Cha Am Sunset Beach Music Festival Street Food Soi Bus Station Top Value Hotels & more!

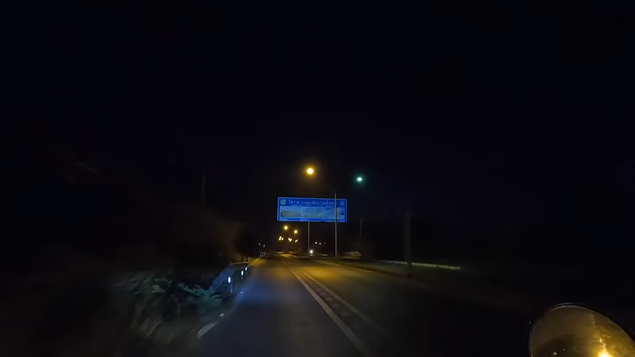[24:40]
Almost back. Tesco Lotus shopping mall.
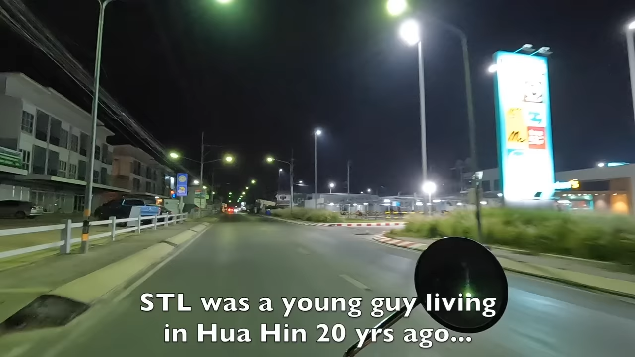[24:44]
Sha'am's got it all now. Back in the day, there was a wet market here and a small grocery store. That was it.
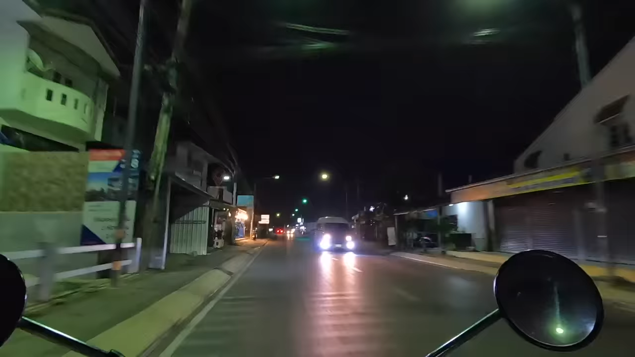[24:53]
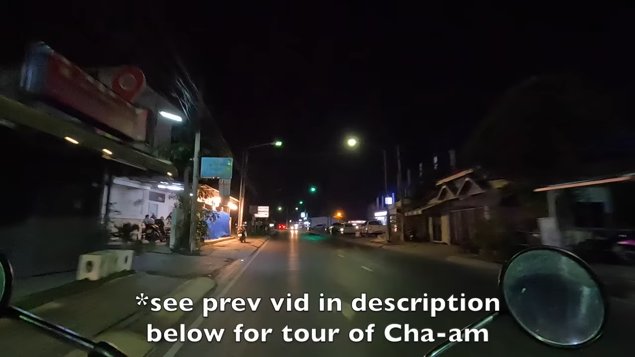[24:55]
Now, 7-Eleven on every corner, Macro wholesale, you name it. busy beer garden there.
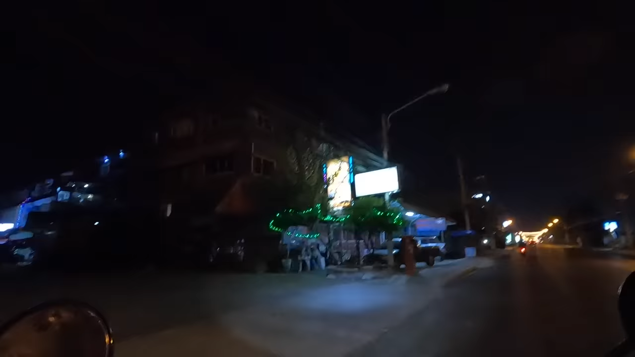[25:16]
Well, there's a few little bars back here.
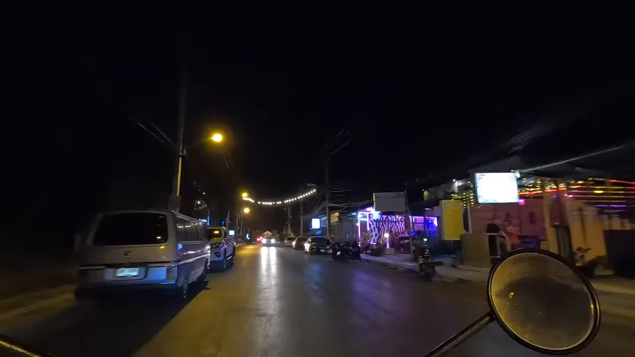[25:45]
Two dragons. Oh, there's still food on the beach. Fantastic.
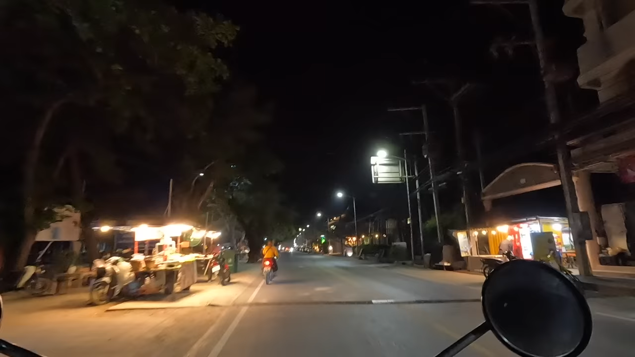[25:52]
I'm still hungry, believe it or not. I'm always hungry.
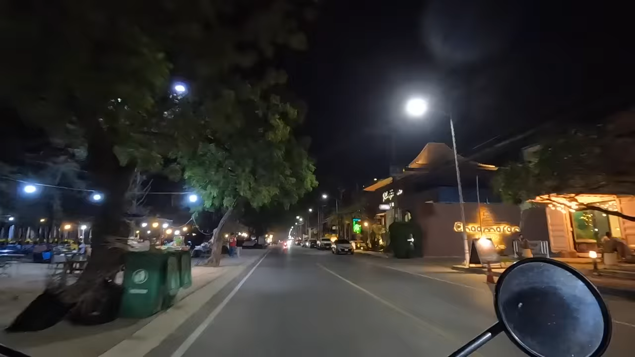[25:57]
Oh, Soi Bus Stop. I can't even remember where it is. Hey, there's a little market up here too. Fantastic.
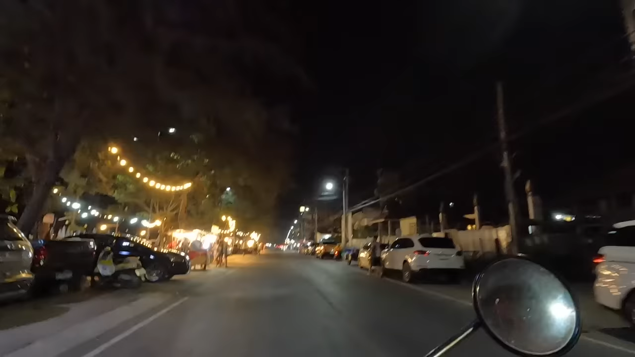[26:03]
A bit late. Oh no, there's lots of people here. Oh good, roti.
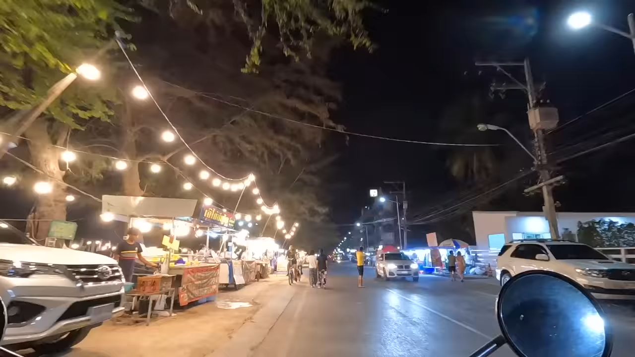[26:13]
Wow, this place is packed. Oh, fresh seafood.
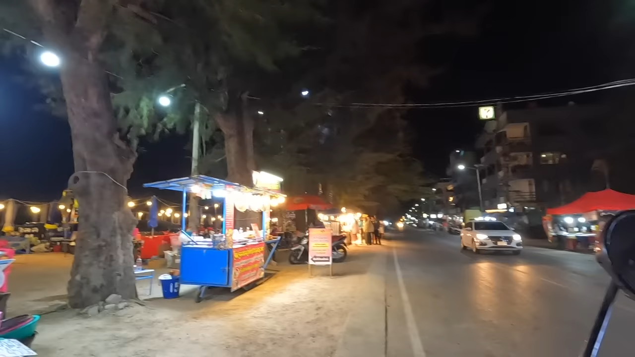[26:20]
Nice outdoor seating. Looks good, doesn't it? Fantastic.
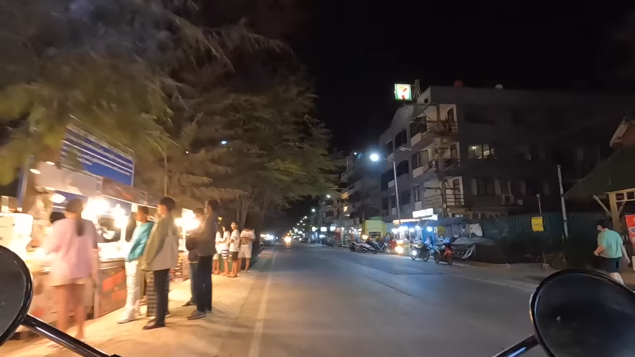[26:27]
Hey, where's Soi Bus Station? I think this is it.
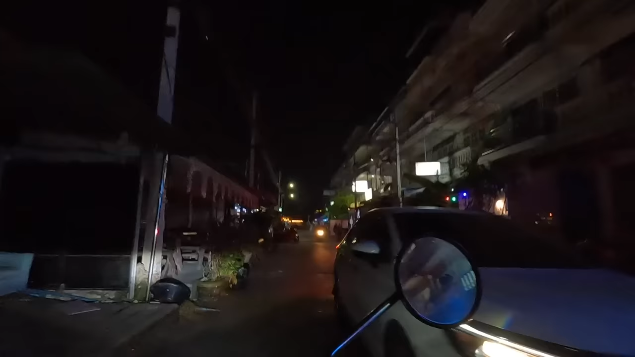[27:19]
I feel like I'm back in Patty all of a sudden. Monkey bar. Double Six Sports Bar.
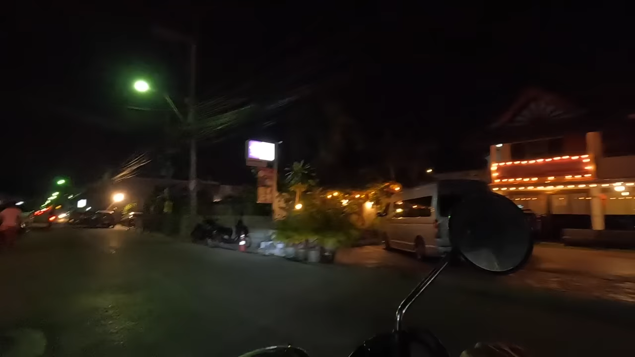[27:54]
Hey, look at this. The Lounge.
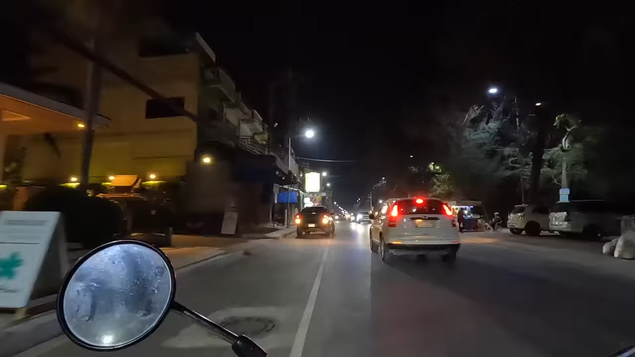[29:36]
Up at my end here, it's still going as well. It's after 11 now.
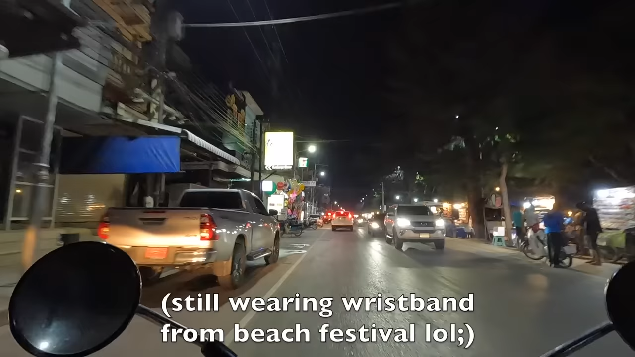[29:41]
They're still cooking up food here on the beach.
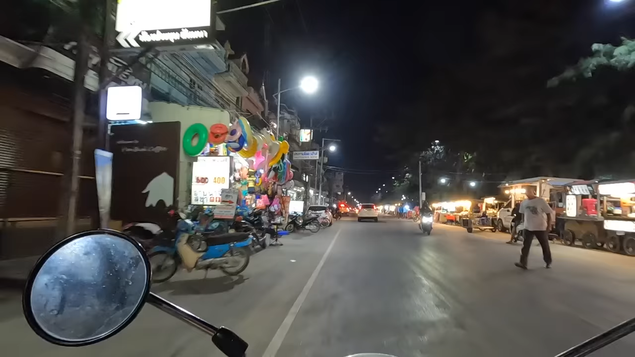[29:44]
400 baht, room for rent. 300 baht in this place on my left. Wow. That's like $9 for a room.
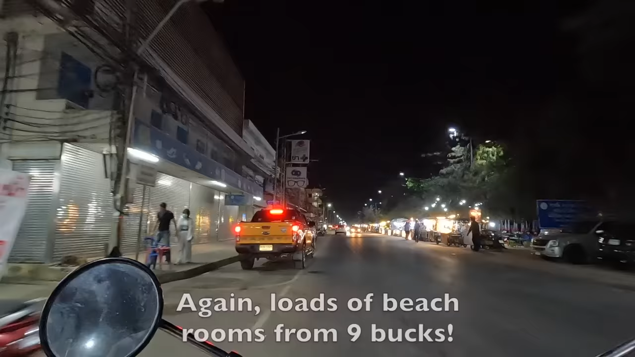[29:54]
Can't beat that. Right opposite the beach. The prices are still reasonable Thai kind of prices rather than
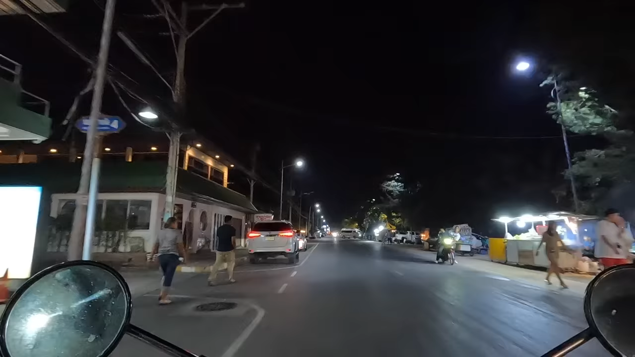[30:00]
Palang or foreigner kind of prices that you see in Hawaii increasingly. Hey, what's this? Right beside my place, Ozone Pub.